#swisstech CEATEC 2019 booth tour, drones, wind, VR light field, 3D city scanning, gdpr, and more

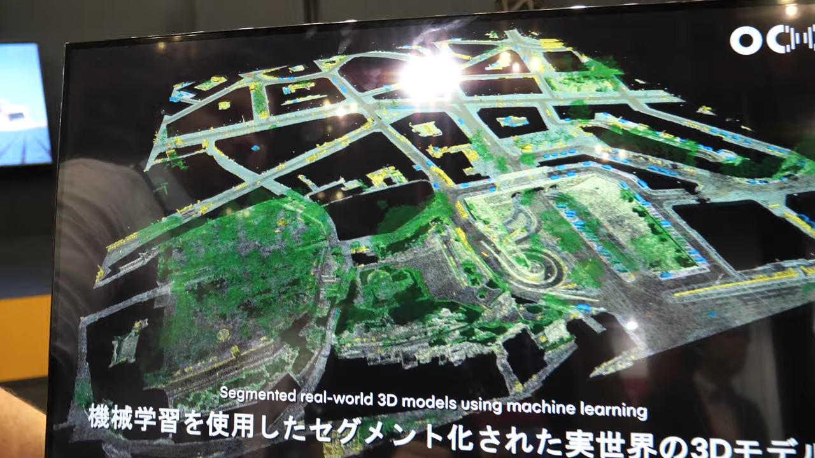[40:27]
So this is just the data. So we segment the data. So with us, everything has its own identity.